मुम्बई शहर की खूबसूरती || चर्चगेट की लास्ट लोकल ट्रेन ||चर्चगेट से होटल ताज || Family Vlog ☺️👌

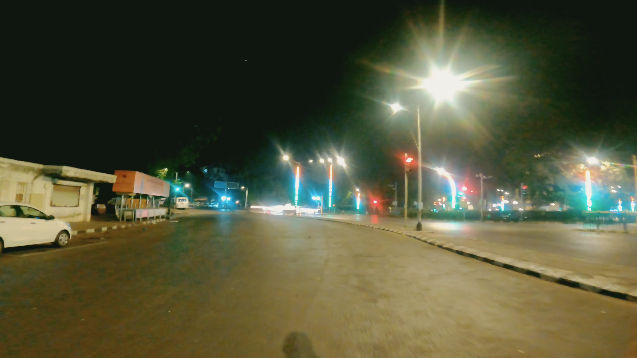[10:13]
इस वीडियो को और बर्ड्स की आवाज़ आ रही होगी आपको। यहाँ पे एक ईवी चार्जर और एक गाड़ी भी चार्ज हो रही है वहाँ। और मेरे सामने इस सर्कल पे भाई जो है इंडियन नेवी का सबसे दमदार जहाज विक्रांत, उसका मॉडल लगा हुआ है जो मैं आपको दिखाने वाला हूँ।
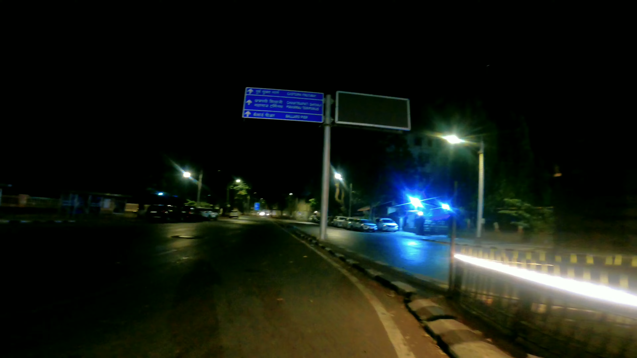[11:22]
भाई कुछ चीज़ें मैं बोलता कुछ और हूँ, हो कुछ और जाती है। ये जो है छत्रपति शिवाजी टर्मिनस की तरफ चला जाता है, ब्लड पियर्स मार्क की तरफ भी जाता है। वहाँ पे एक फ्लैग को जो है अभी लगाया जा रहा है,
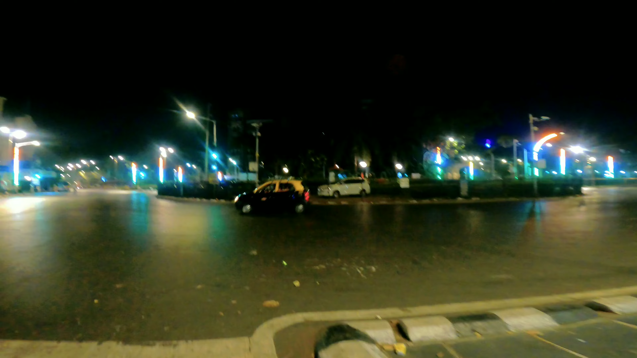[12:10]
ये जो सर्कल है ये सर्कल जो है भाई इस तरीके का है। इस सर्कल का नाम नहीं है लेकिन वो मुझे पता भी नहीं है क्या नाम है,